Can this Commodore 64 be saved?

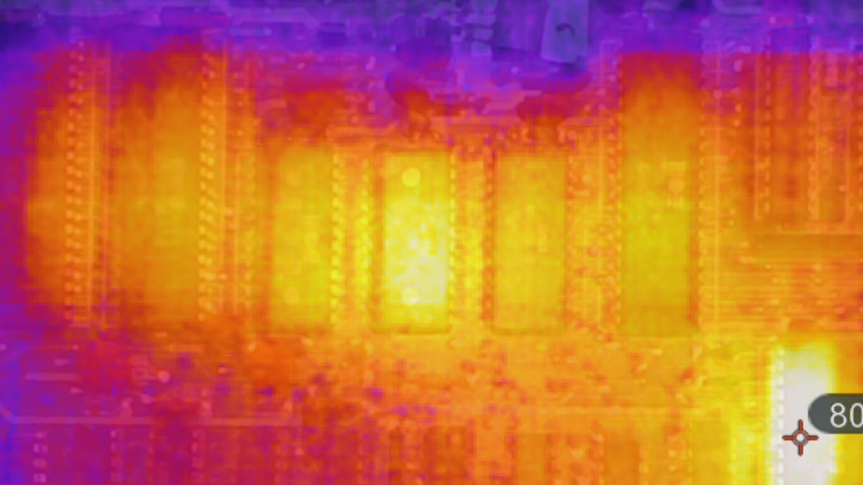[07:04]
When I poked around with a thermal camera after the system had been running, I noticed that the kernel ROM was oddly warm compared to the other two ROMs next to it,
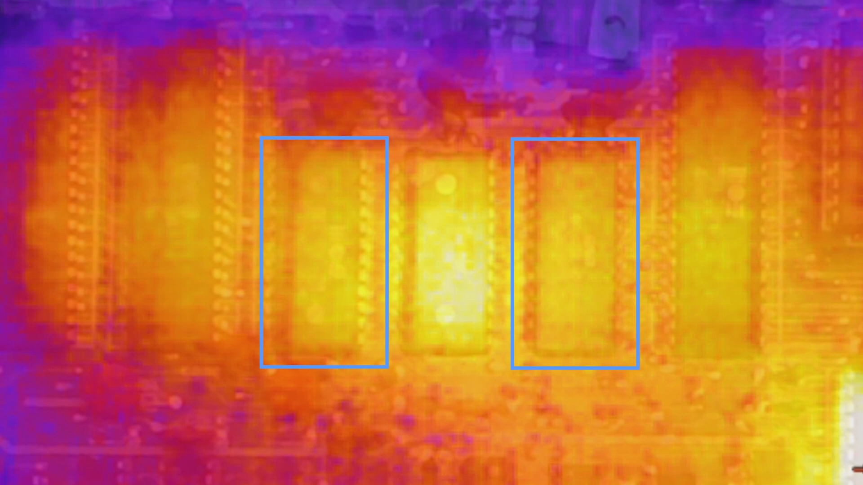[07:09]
and I figured this was plenty of evidence to warrant pulling out at least that one chip. But I might as well pull the other two and add sockets while I was at it.